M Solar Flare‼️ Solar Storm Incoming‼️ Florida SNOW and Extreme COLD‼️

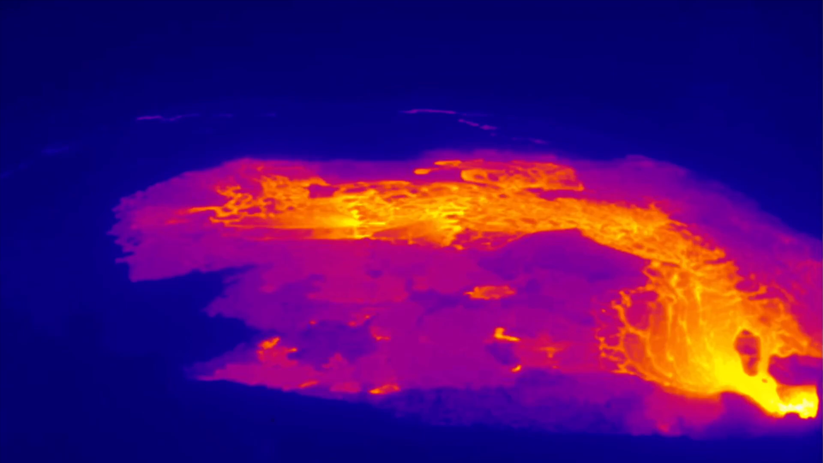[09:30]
strong systems coming out of hawaii this week as well speaking of which gonna leave you here looking at the most recent visuals of kilauea volcano this is the lava flow over the summit caldera of kilauea
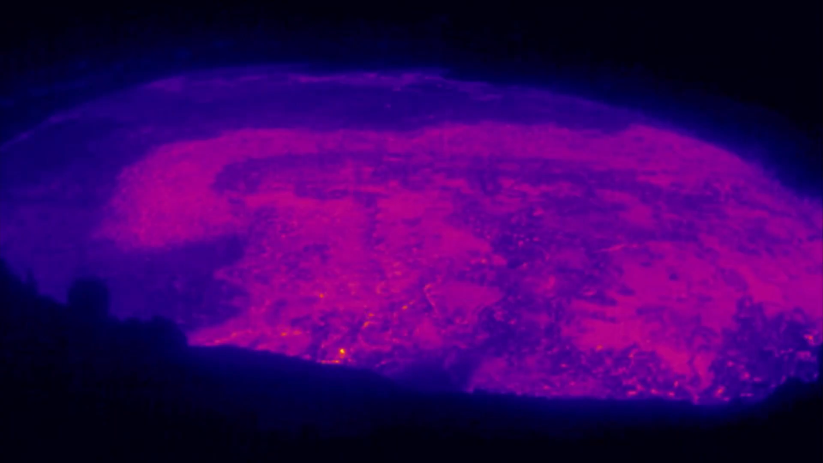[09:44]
time lapse infrared and this is today folks as
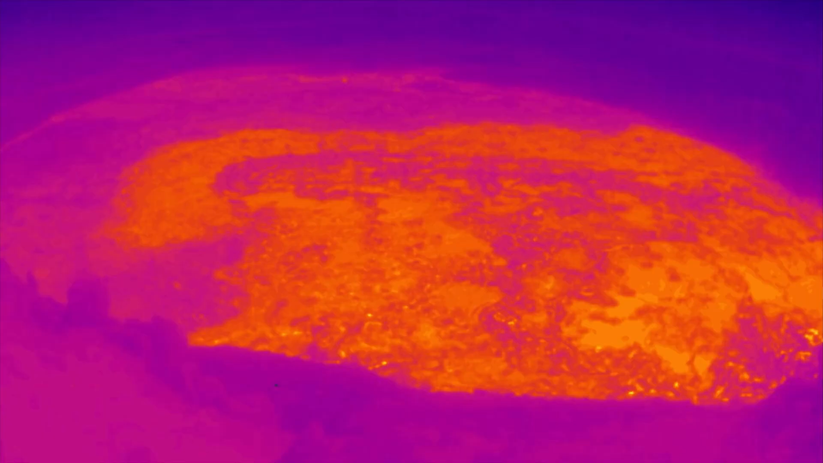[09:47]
the flow has stopped and we've got a cooled somewhat cooled surface